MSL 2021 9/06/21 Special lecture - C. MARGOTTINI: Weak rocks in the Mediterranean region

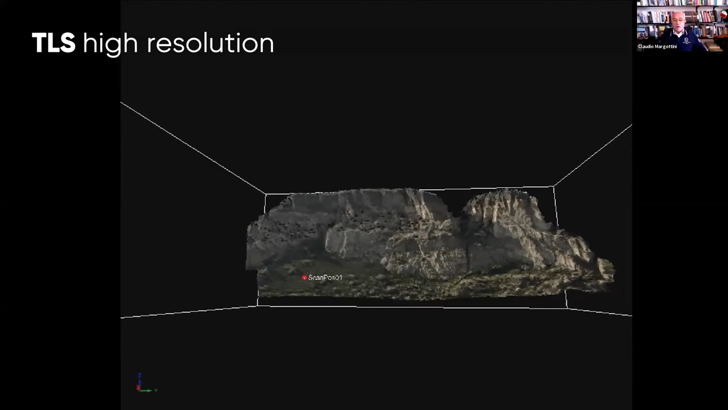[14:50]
instance starting from the laser scanning so in order to have a high a high resolution topographic map for for the area and we use this data
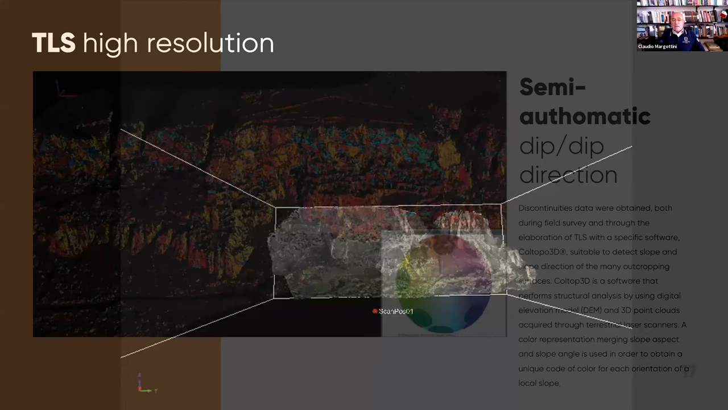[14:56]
we use this data to oh sorry i don't know what's happening in this one
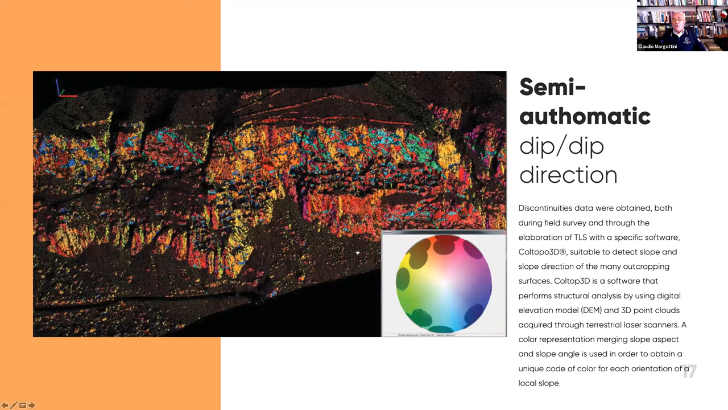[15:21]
for a semi out of of slope of discontinuities that were affecting
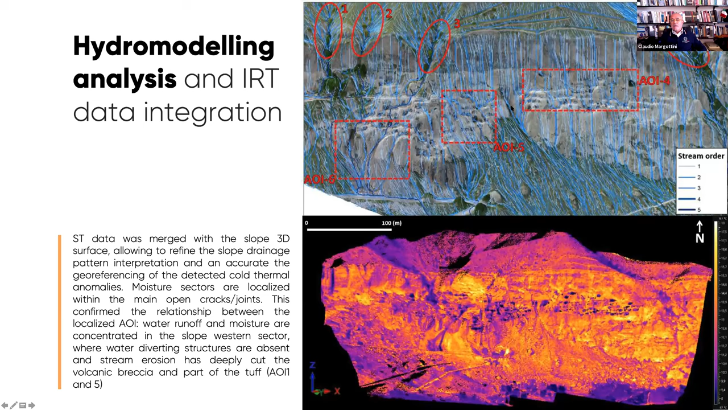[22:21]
it means that the water is also in some way appearing from some springs that are located just at this level of the side all this information clearly is essential for understanding from the geology that is the
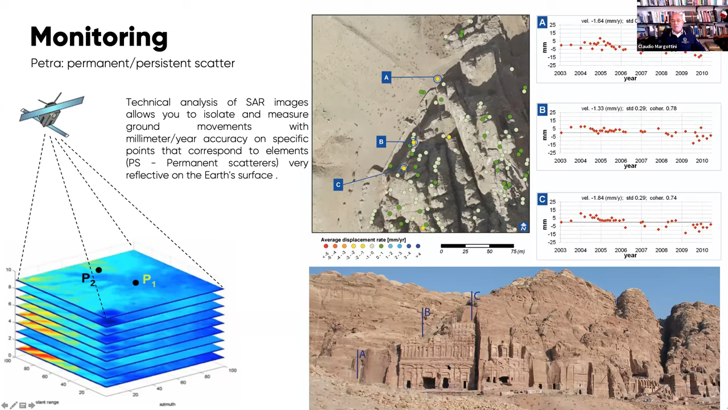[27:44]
were possible moving on the upper part of the cliff but clearly monitoring from satellite is not satisfactory when you have vertical cliffs like this so it's creating some problems and it's not satisfying all our requirements and another technique we used for instance in Barsia was the use of ground based
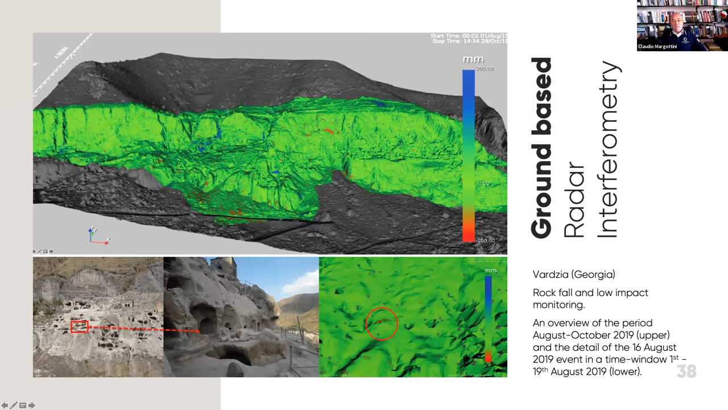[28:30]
was detected by the system even if it was very very limited in volume another technique that we used in this case was the traditional monitoring but in reflectorless manner that means to have just a few mirrors in the area just four five six to be used for the relocation of the system and then periodically
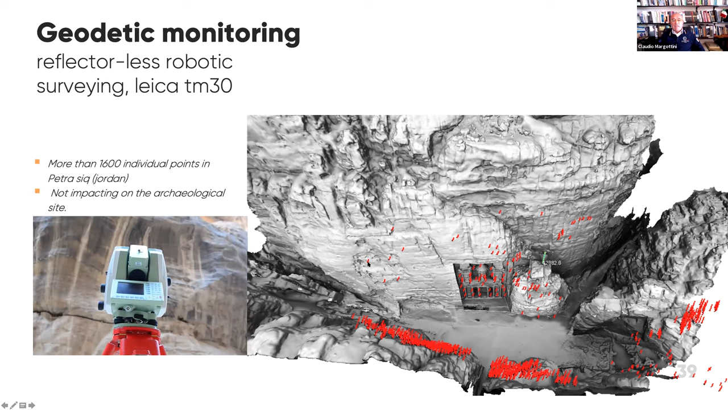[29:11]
you can arrive on the site and then to measure some specific you have been defining just in the first time you have been on the site you have been working on the site and this was useful for understanding the evolution of some of these